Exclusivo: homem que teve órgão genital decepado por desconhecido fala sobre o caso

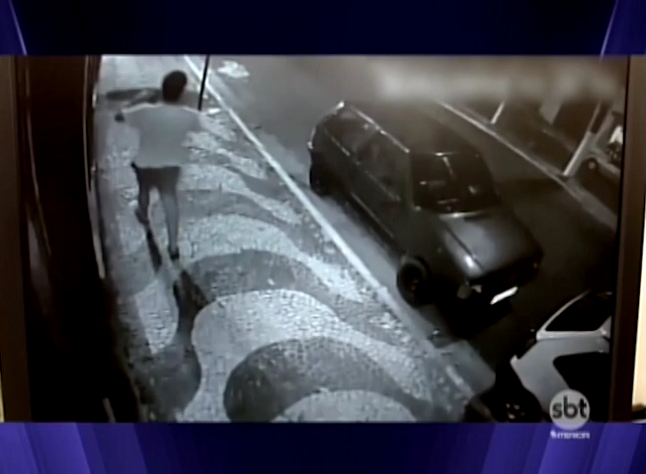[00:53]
A polícia desconfia que nela estejam os objetos usados na prática dos crimes. Na sequência, ele volta com duas latas de cerveja. Uma era para a vítima.
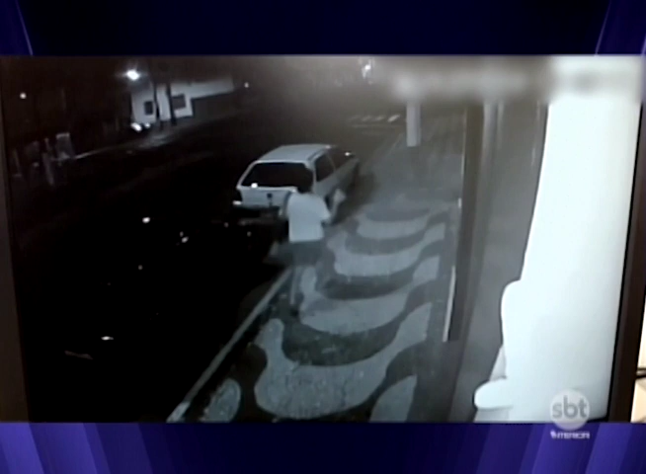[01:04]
As imagens foram cruciais para prender o suspeito.